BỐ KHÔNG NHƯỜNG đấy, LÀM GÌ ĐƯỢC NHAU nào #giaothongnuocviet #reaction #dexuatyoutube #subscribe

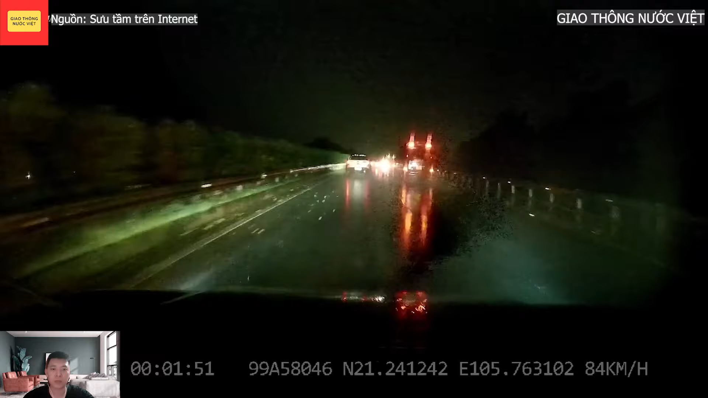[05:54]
Bác xe bổn sang đường không xi nhan luôn Tiếp chút nữa là có Innova luôn rồi Các bác ạ